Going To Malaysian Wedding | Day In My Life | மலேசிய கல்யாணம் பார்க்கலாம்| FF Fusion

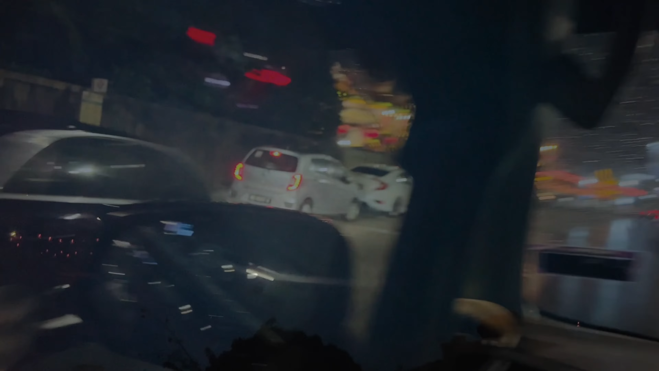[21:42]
இது வந்து பார்த்திங்கன்னா சைனீஸ் டெம்பிள் தான். எவ்வளோ சூப்பராக டெக்கரேட் பண்ணியிருக்கிறாங்க பாருங்கள்.